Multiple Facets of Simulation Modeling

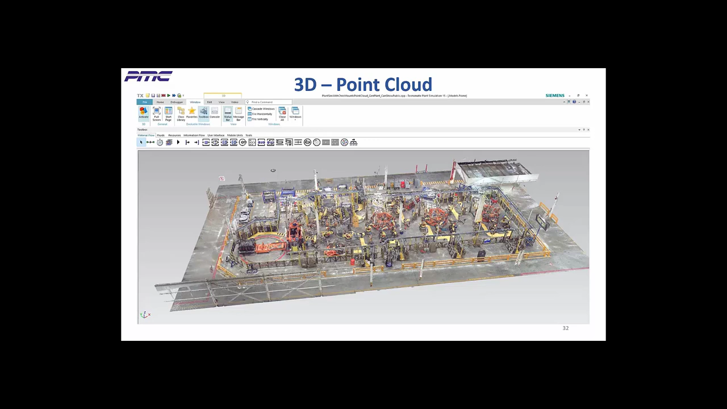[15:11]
PlantSim does a remarkable job of quickly, initially loading and rendering point cloud files, which are usually extremely large. This is an example of a point cloud that was imported into plant simulation. The resolution is enough to show the concept, but not quite as nice looking as it can be. Here's a view that zoomed in deep into the point cloud, where you can read the number 25 on the ivory pillar on the left, and the word luva weld on the blue canister. Note that a higher res scan would result in even more quality. So, what can you do with the point cloud once it's in PlantSim?